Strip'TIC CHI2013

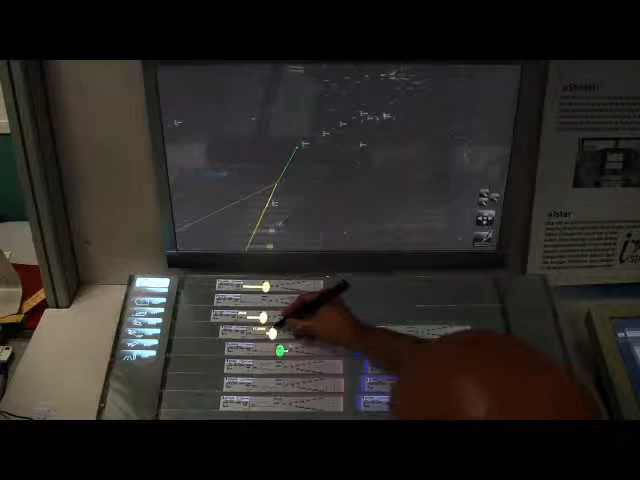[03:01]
the system recognizes the location he has selected and displays the information about the aircraft near that beacon on both the strips and on the radar screen.